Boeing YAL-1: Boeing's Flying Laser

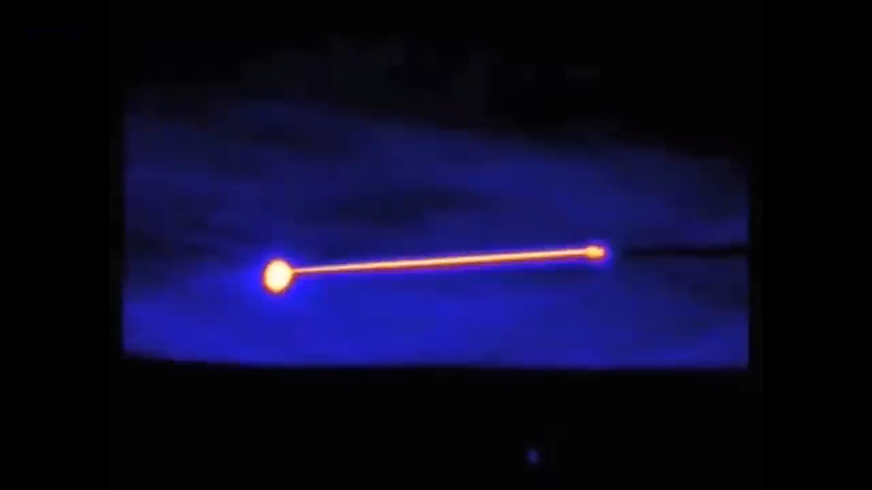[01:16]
The main laser with a power of 1 megawatt was used to destroy the rocket.
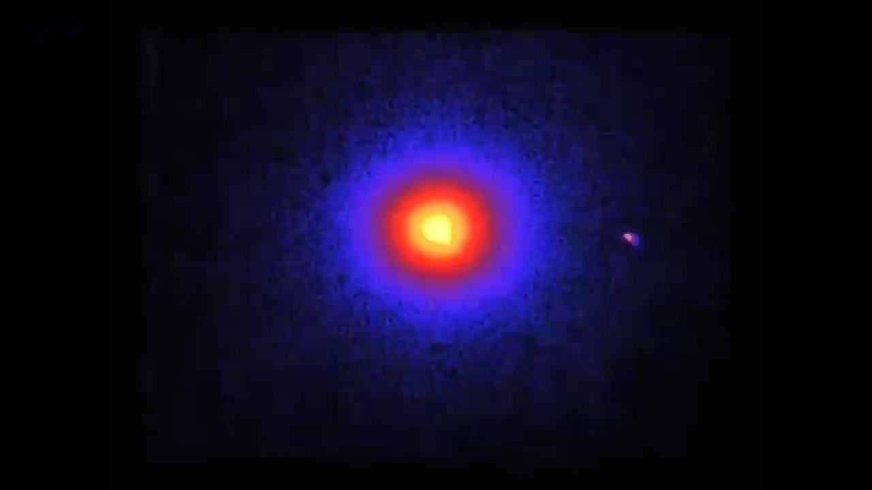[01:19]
In total the operation to destroy the first missile took about 2 minutes.
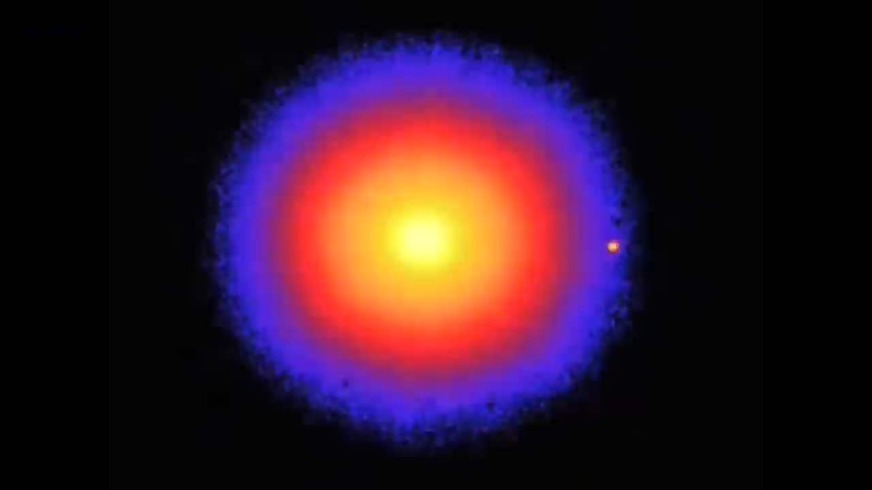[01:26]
The second goal was to shoot down the missile in the same scenario an hour later, however both of these tests failed. The plan was for a group of Yal-1 planes to remain in flight for a long period of time and fly to the launch sites of any potential enemy missiles.
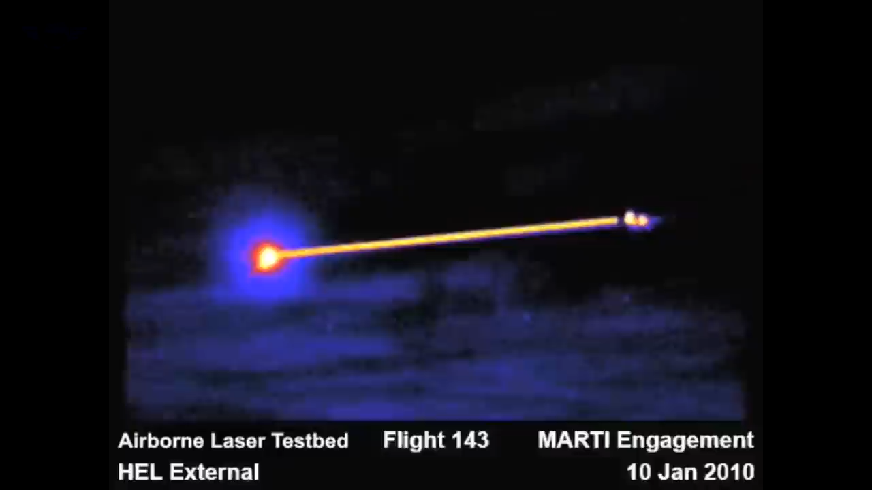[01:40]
When the missiles were in the boost phase, the plane would lock onto their heat signature and then fire its chemical laser to destroy the missile or at least damage it at high speed so that the missile would break.